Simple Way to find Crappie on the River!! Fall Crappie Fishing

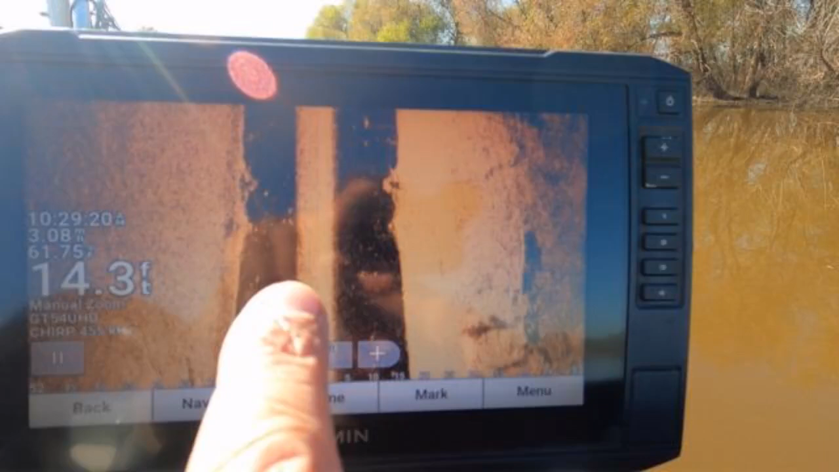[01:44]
On screen: depth 14.3 ft
be a tree standing up right in the middle of the river all five or six feet off the bottom in 16 feet of water that the crappy are going to be on one of those one of those one
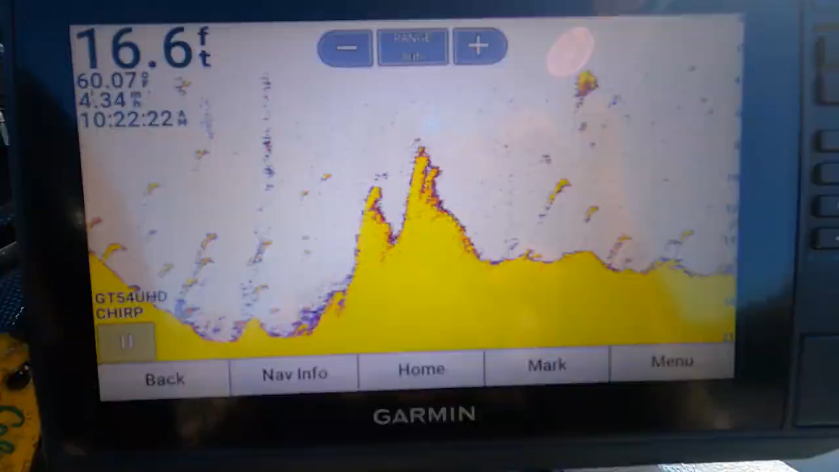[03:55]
On screen: depth 16.6 ft
you see these humps out here in the river that's just the river bottle see these humps
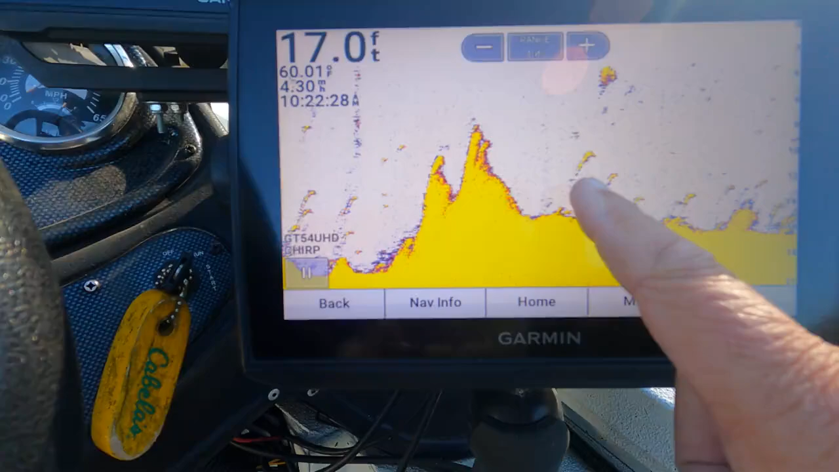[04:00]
On screen: depth 17.0 ft
see how these fish stack up behind these humps out here in the river
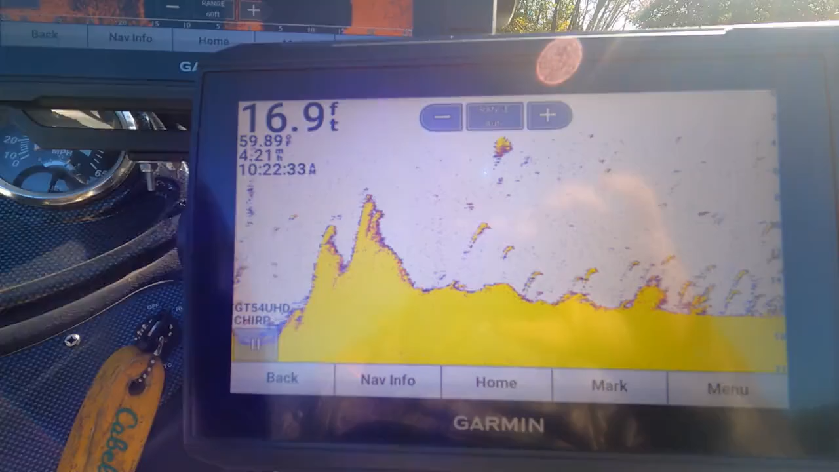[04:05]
On screen: depth 16.9 ft
now i've just seen so here we go this is kind of what we're looking for right here
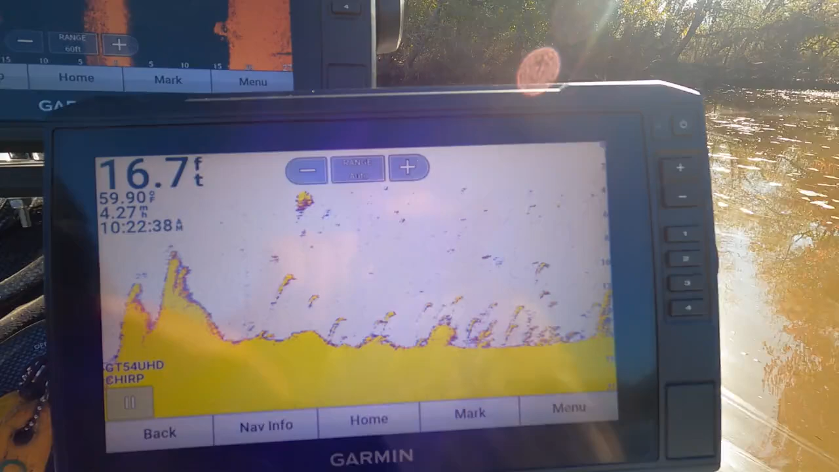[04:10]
On screen: depth 16.7 ft
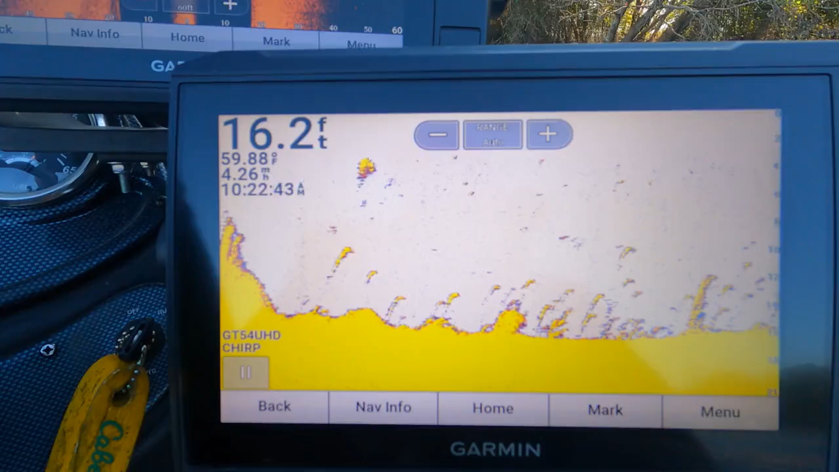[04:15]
On screen: depth 16.2 ft
this is kind of what we're looking for right here that's probably crappy could be white perch
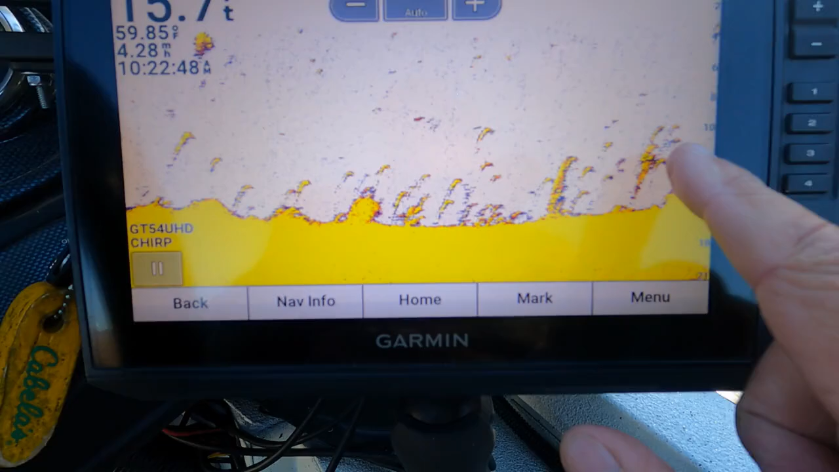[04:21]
On screen: water 59.85°F
we won't know do we fish them but that's kind of what we're looking for right there
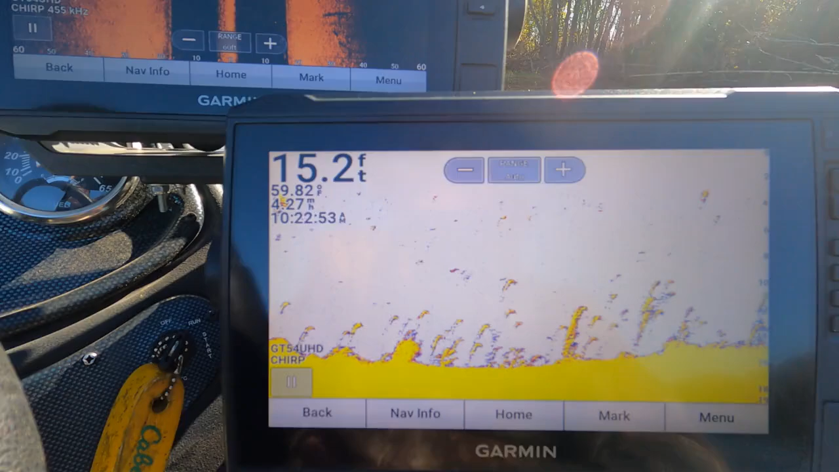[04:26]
On screen: depth 15.2 ft, water 59.82°F
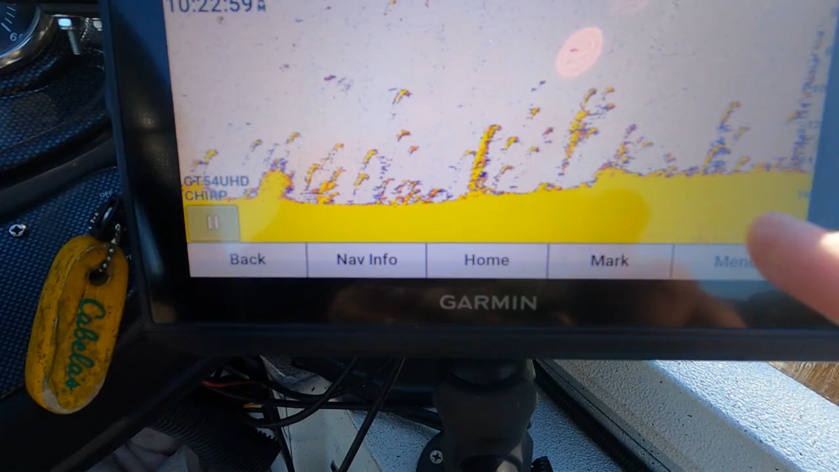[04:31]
and if i see another one of these hunks that's a good indication a good place to start right there you see a lot of fish from 10 to about 14 feet boom
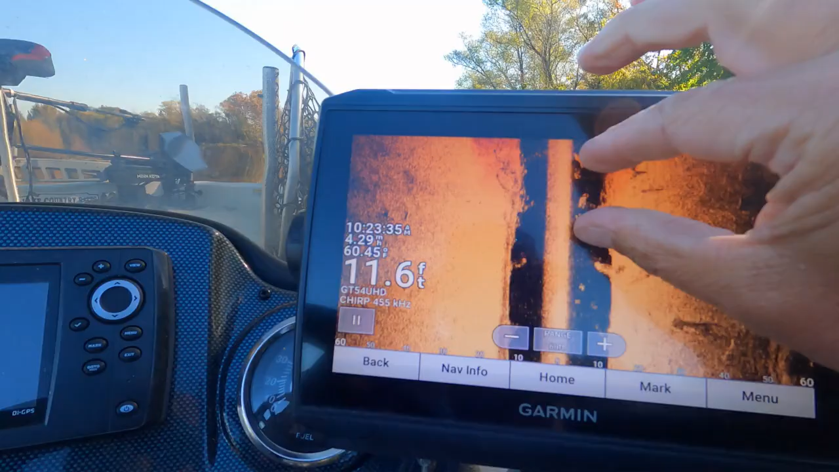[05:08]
On screen: depth 11.6 ft
let me get real close see that right there that's fish sitting
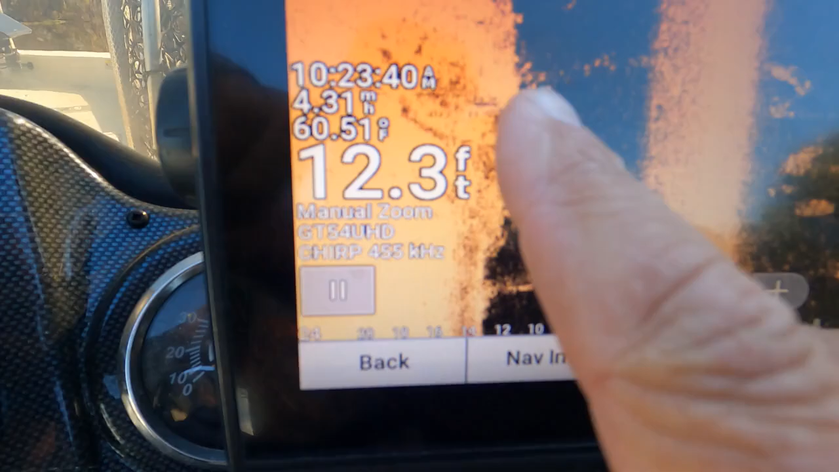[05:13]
On screen: depth 12.3 ft, water 60.51°F
up on that hump right there on that trash that we just went over right there so that's kind of why i'm running side scan and i am running